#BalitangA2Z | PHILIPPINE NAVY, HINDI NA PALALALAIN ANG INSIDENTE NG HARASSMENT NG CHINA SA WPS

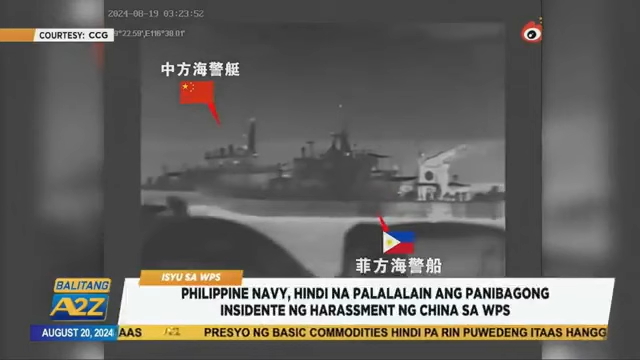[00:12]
Ito'y matapos banggain at magsagawa ng delikadong pagmamaniobra ang Chinese Coast Guard Vessel sa barko ng Pilipinas na BRP Bagacay at BRP Cape Engano sa kasagsagan ng resupply mission noong lunes. Ayon kay Navy Spokesperson for the West Philippine Sea Rear Admiral Roy Vincent Trinidad na islamang ng China ng Pilipinas ang gumawa ng unang hakbang.